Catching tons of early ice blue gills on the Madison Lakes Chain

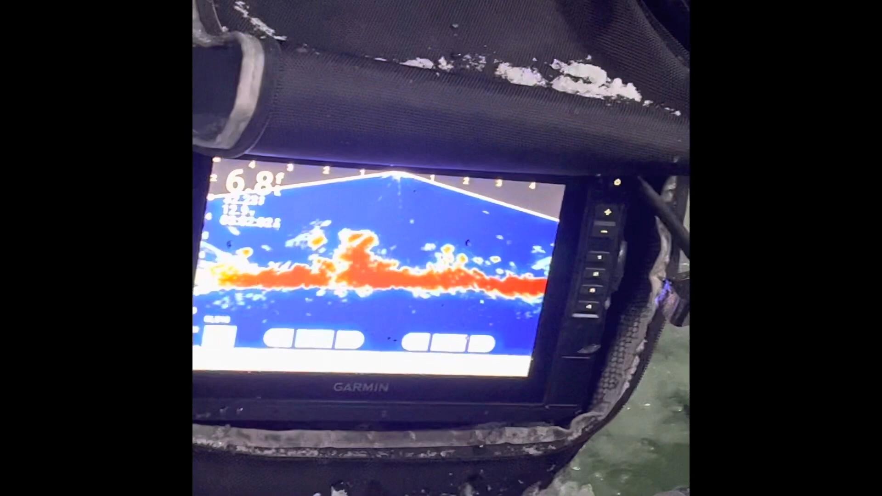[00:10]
It's kind of blizzard conditions outside right now,
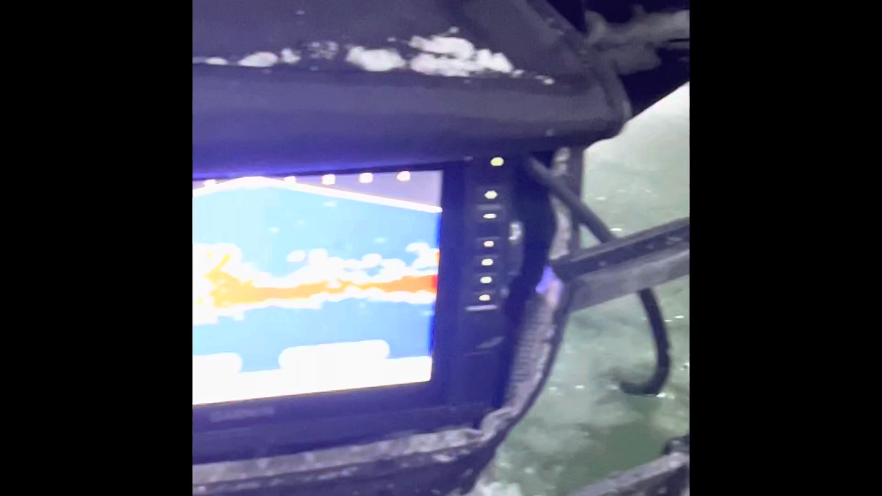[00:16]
but we got a few fish down there on the screen, so I'm gonna drop down.
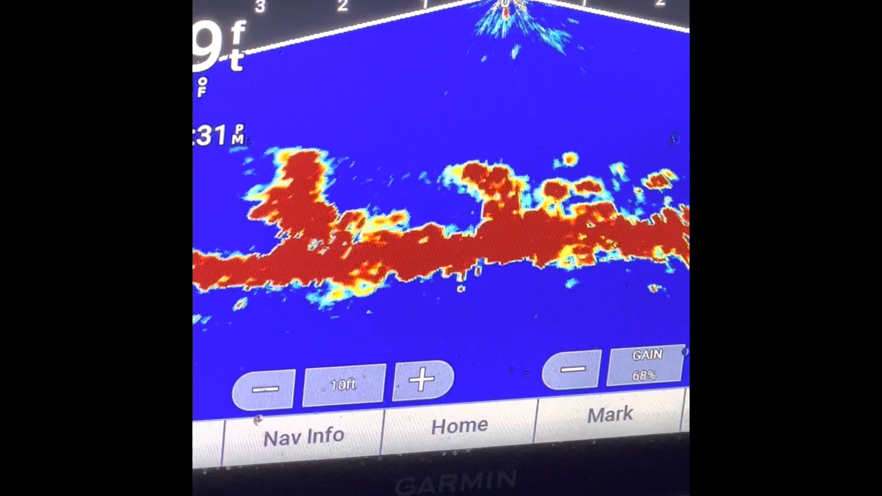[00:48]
Alright guys, well, you can see my little jig right here. So I lifted up, I guess. Yeah, right there. It dropped down right above. Or whatever. Are they fish?
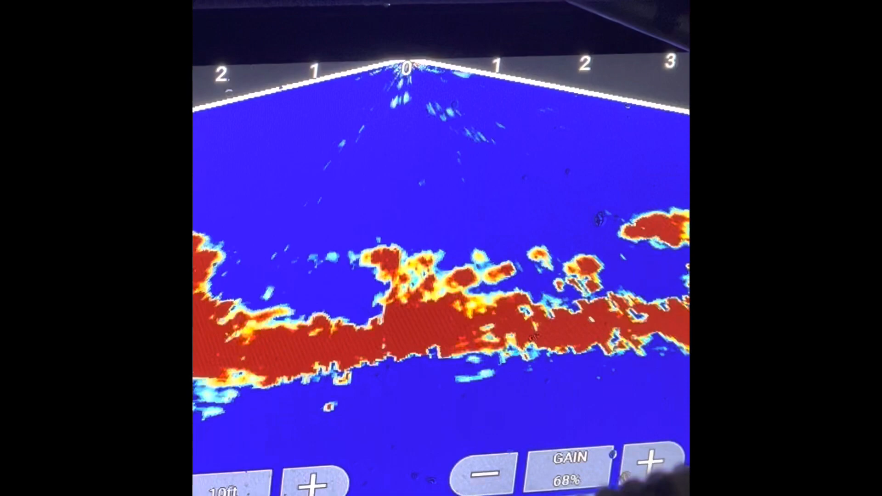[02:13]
Yep, right on me, and I got him. Yup,
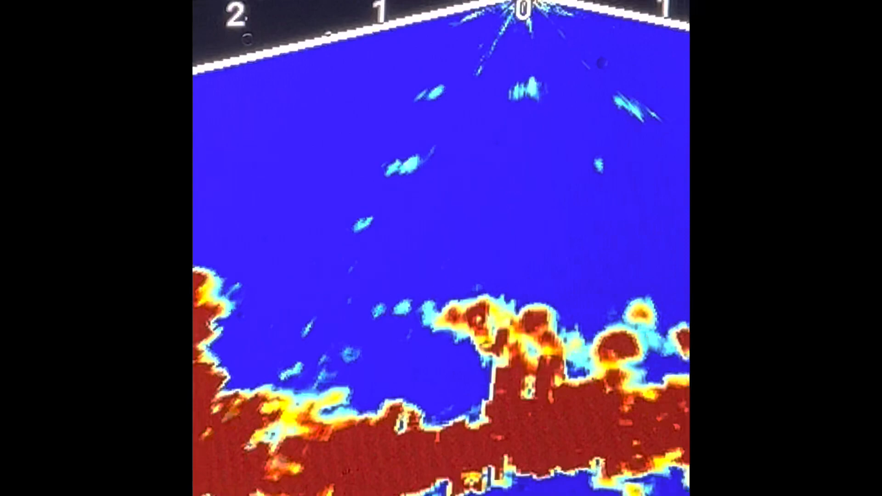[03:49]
Didn't have a solid grip there.
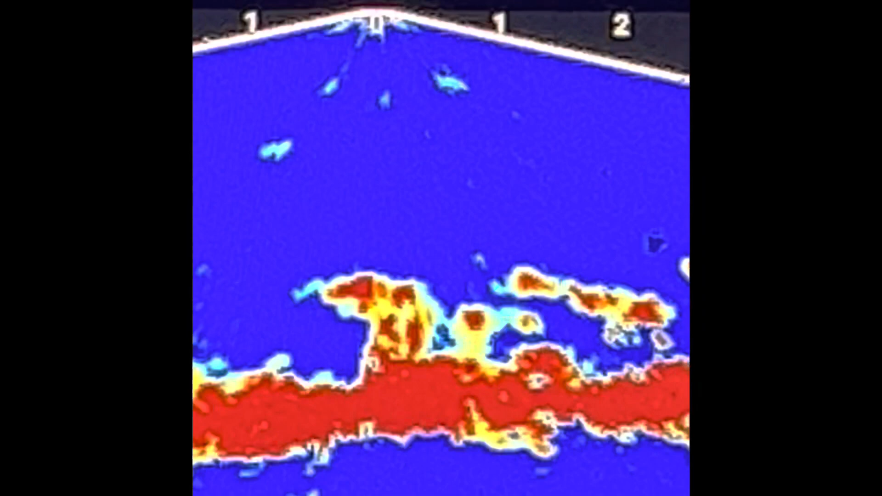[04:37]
That time I lost him at the hole.
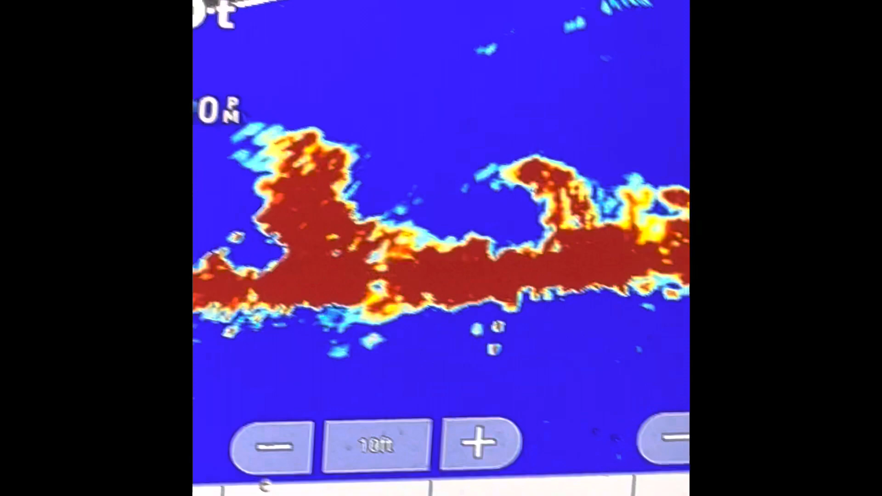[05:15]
Jesus, she got all over it.
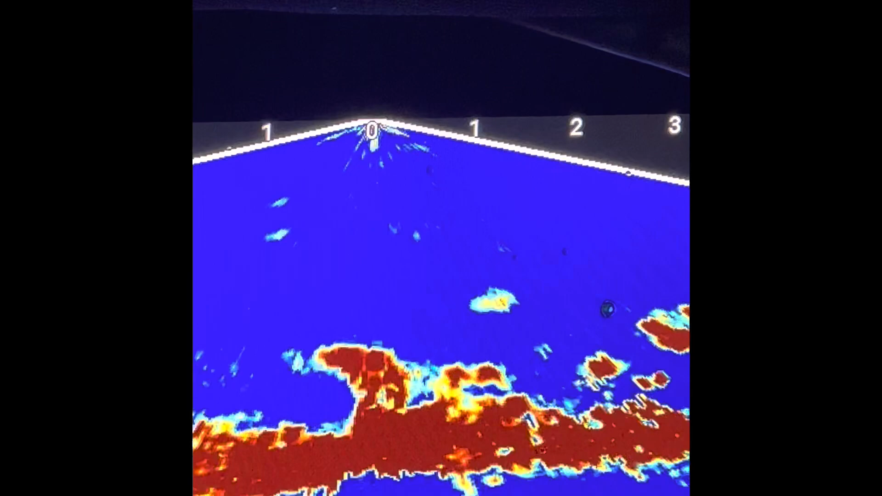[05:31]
You see? I'm assuming right where that thing's dark. You're right above them.
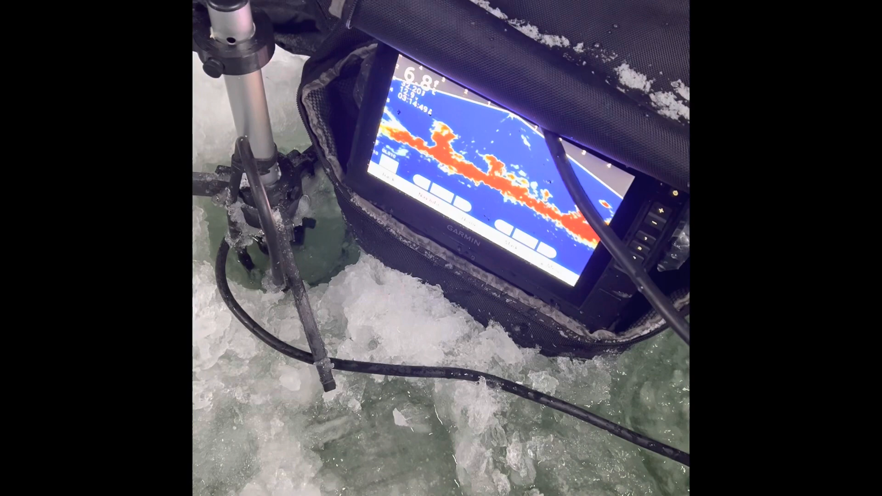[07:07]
There's one. You're getting the tap.